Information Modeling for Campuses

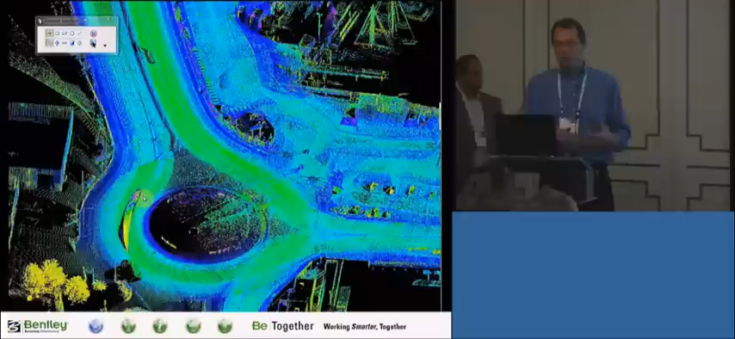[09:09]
they all have the ability to work with point clouds as a native, uh, format.
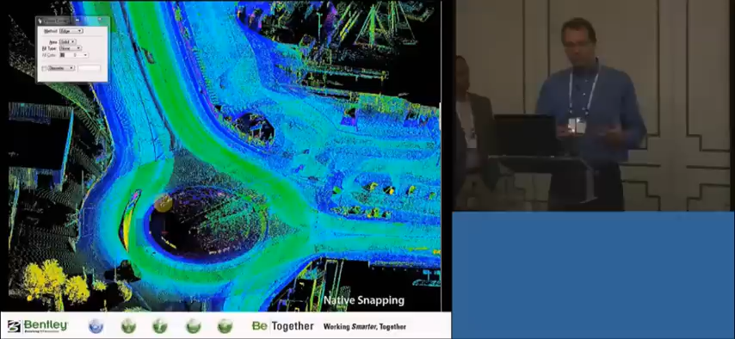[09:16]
And so what you see here is just a very simple example of how, uh, the tools in micro station,
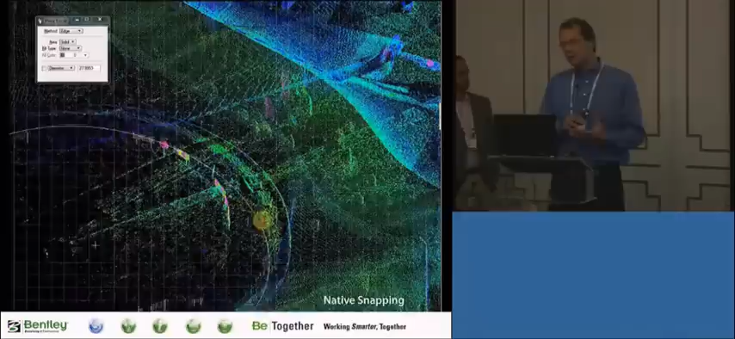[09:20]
uh, recognize the point cloud and you can snap,
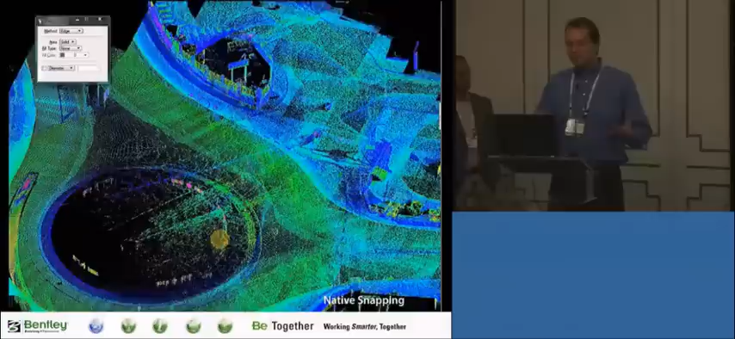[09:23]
for example, uh, using the native tools that engineers are already familiar with to create geometry,
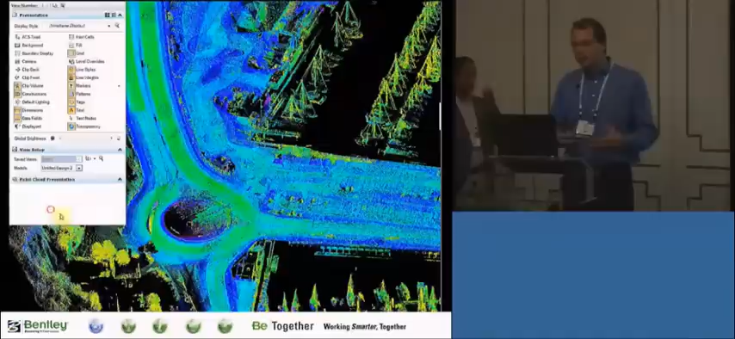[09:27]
but using a point cloud as a reference. And then there's different types of display styles here.
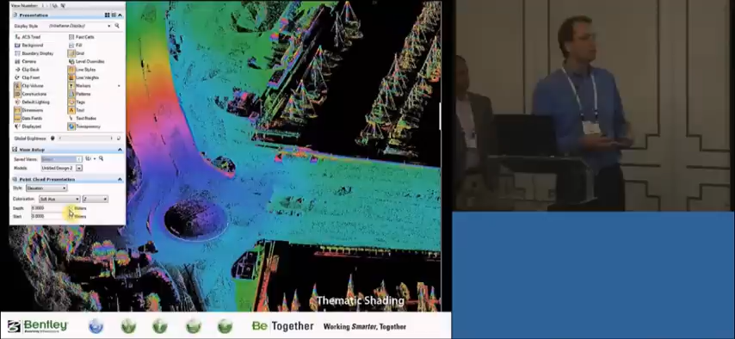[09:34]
We call it thematic shading. And in this case, what we're doing is looking at the colors representing the elevation of the points.
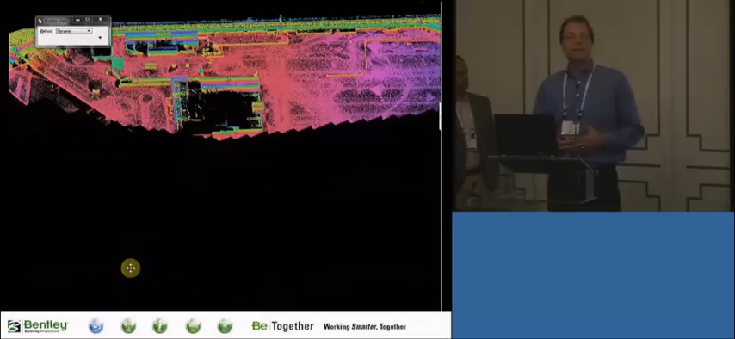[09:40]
Remember, a point cloud is a 3D model.
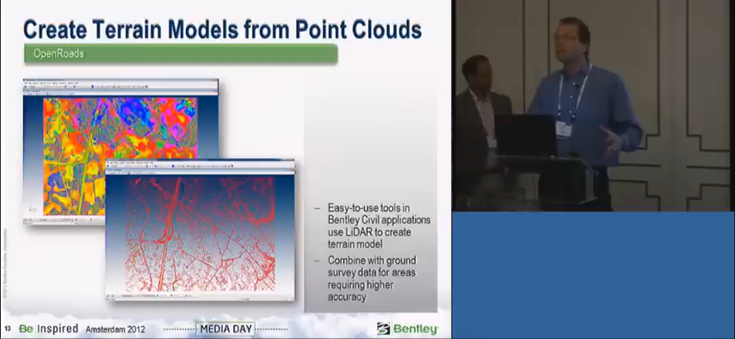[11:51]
You could also, uh, combine that information from the, from the point cloud with traditional survey information. So if you've gone out with total stations and other things to get, say, more detail and, and, and higher accuracy in some areas, you can combine that with the surface that you created from the point cloud. So it's not an all or nothing kind of approach. You can, you can bring different things together.